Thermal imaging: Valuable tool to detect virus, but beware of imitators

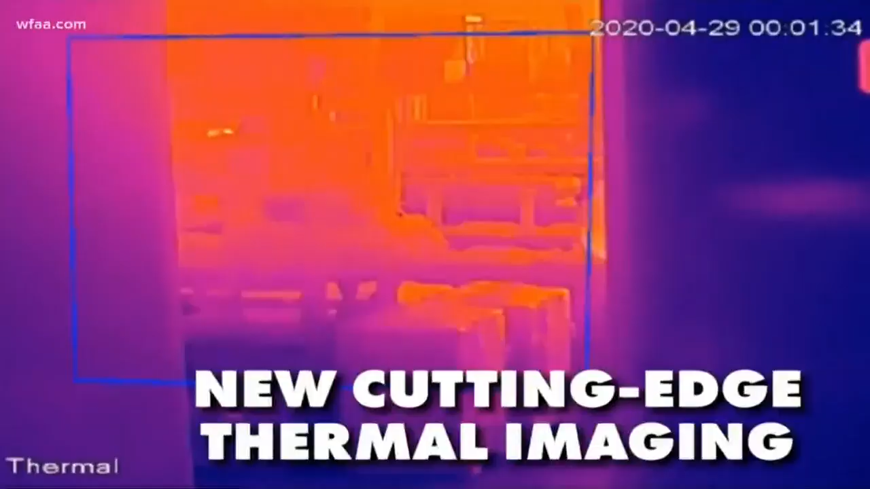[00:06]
New cutting-edge thermal imaging will be used to take temperatures of all guests.
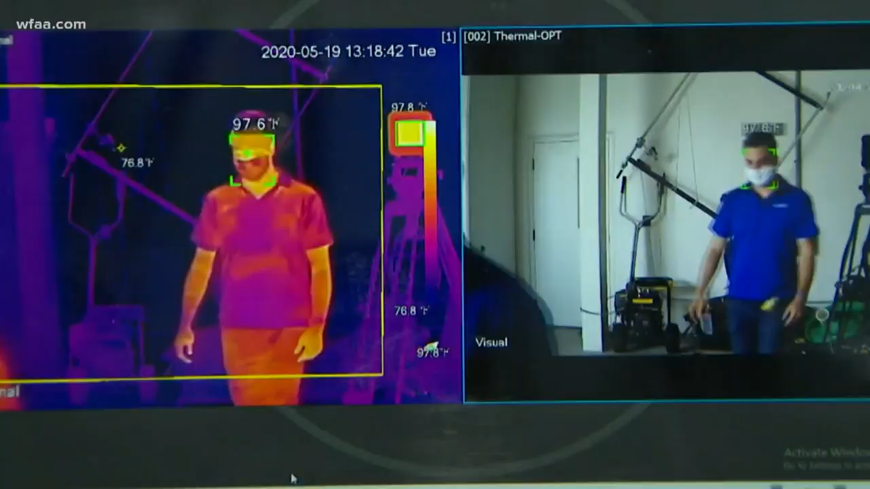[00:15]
On screen: min 76.8°F, scale top 97.8°F, scale bottom 76.8°F
temperature is now a valuable tool to keep coronavirus out of buildings and venues.
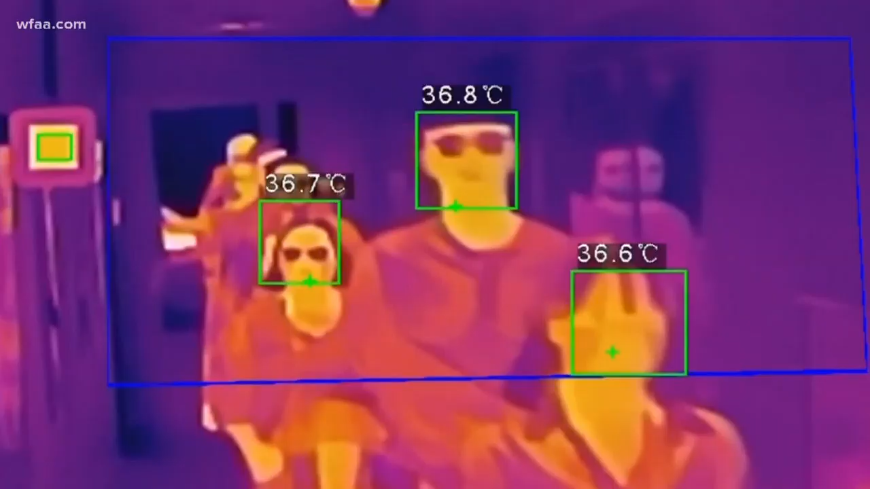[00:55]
Take, for example, this video, multiple people walking by, some wearing glasses.
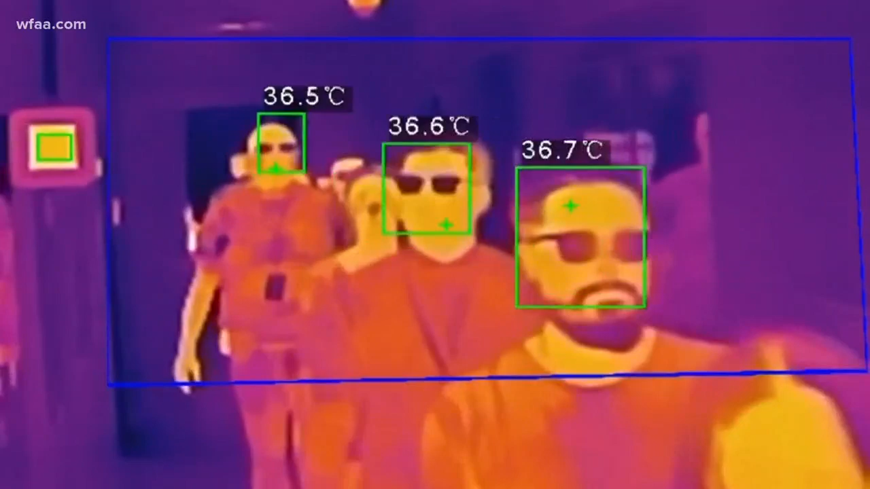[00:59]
Duke said it would be hard to get an accurate reading. We're focusing on the intercantus right here of the eyes and the bridge of your nose.
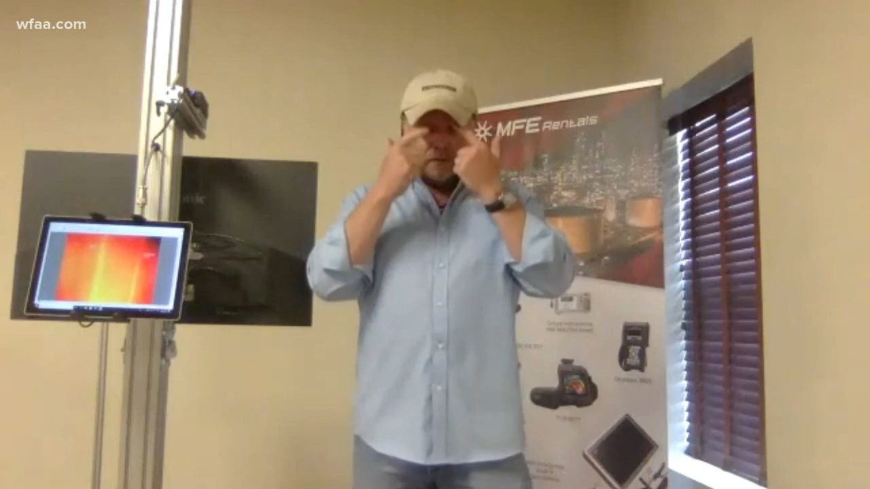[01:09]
There's two blood vessels right there, and that's where we're getting your core body temperature.
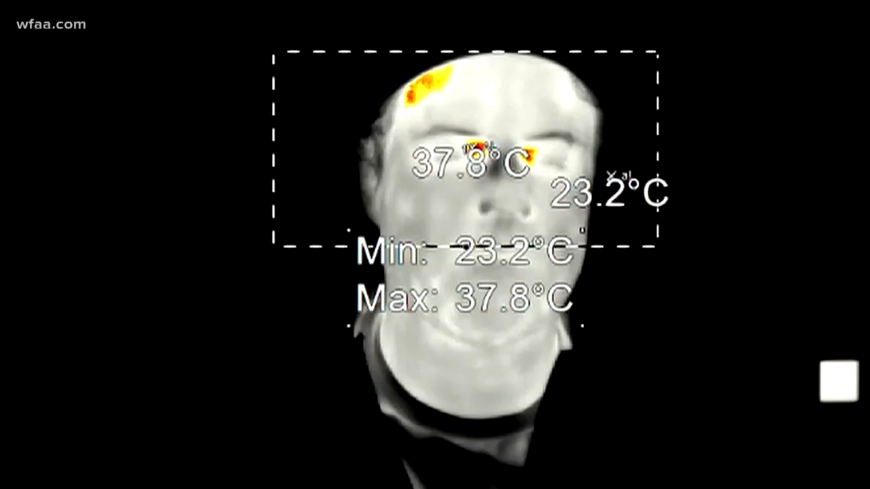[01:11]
On screen: max 37.8°C, min 23.2°C
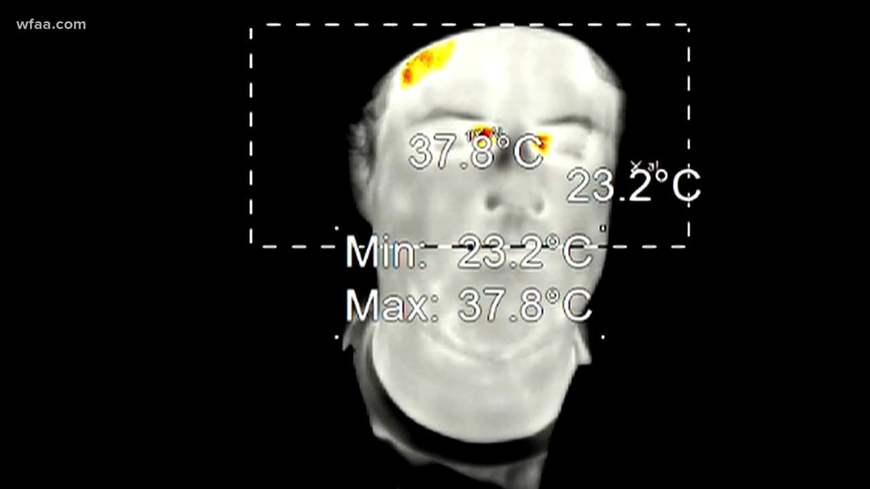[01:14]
On screen: max 37.8°C, min 23.2°C
He says that's the way to test core body temperature instead of surface temperatures, like imitators or handheld thermometers might yield.